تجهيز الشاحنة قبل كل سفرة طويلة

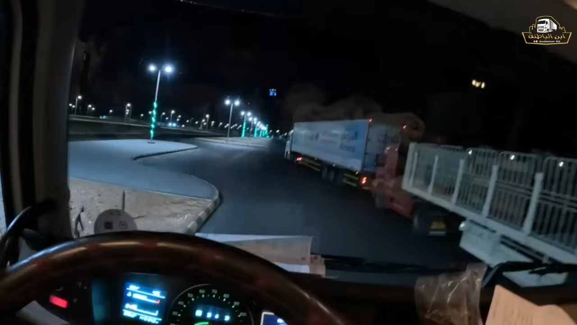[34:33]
كنت صاف هنا وشفته بيطول هذا، قال يحتاج لساعة ونص ليفرغ الخزان، قلنا لا احسن
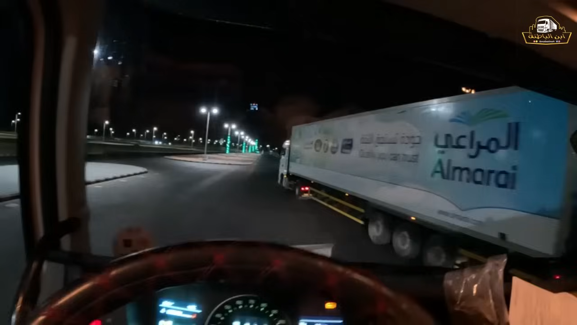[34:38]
نوجه المحطة اللي بعدها، محطة السوداني بعد 10 كيلو
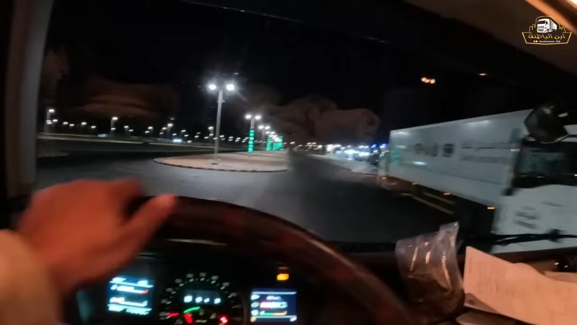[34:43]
افضل، بدل ما اوقف هنا 3 ساعات على بال ما يفرغ الخزان ويعبو ذولا بطول. قلت بتحرك باذن الله. الحين الساعة قريب
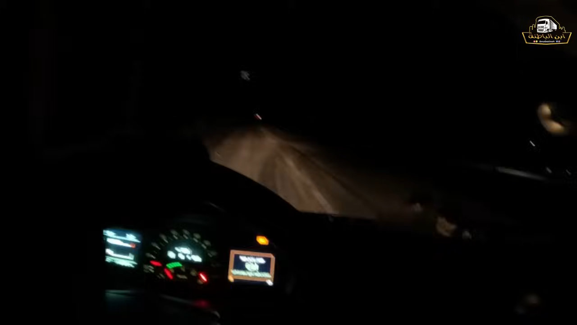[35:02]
11. وصلنا الى محطة السوداني بعد 10 كيلو تقريبا، لكن والله ان وضعها مريب يا الربع.
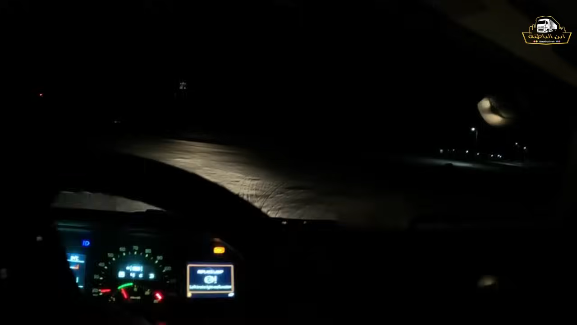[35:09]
كيف مريب؟ ما في سيارات، والله خايف يكون ما في ديزل. الديزل ما ظل معاي ثلاث شرطات بس، كنا مشي 200 200 وشوي، بس انا مستعد للمجازفه والله، اذا ما في برجع المحطه الاولى، بس ان شاء الله يكون في. ما من العاده تكون المحطه فاضيه كذا ما فيها سيارات.